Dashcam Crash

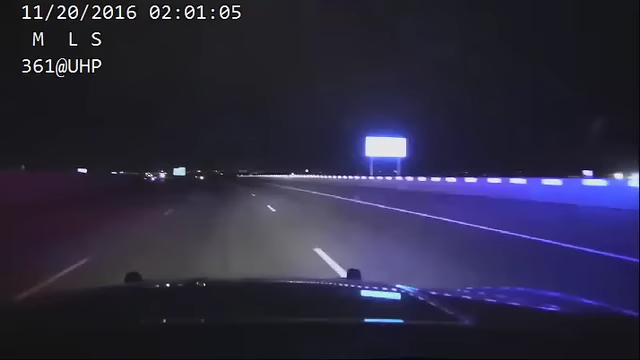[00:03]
Gibbons, I got him. He's coming at me here at 200 North. Take 50.